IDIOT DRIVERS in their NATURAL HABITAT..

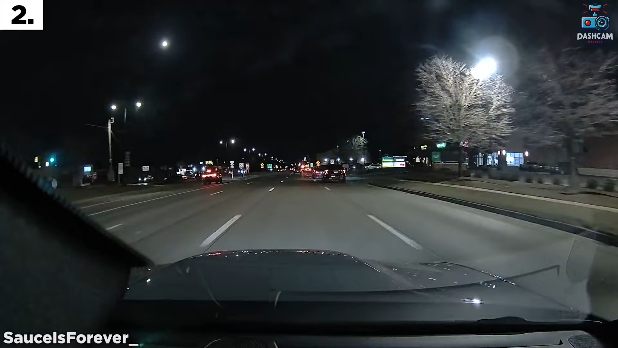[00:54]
Hopefully you caught that on your dash cam. Brad? There's a line of cars and they're going slow because somebody was like, it's like an emergency vehicle or something. This driver must really not care about anything.
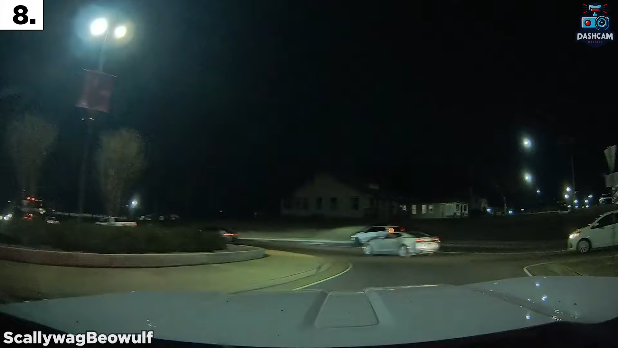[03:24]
Have fun counting the idiots here.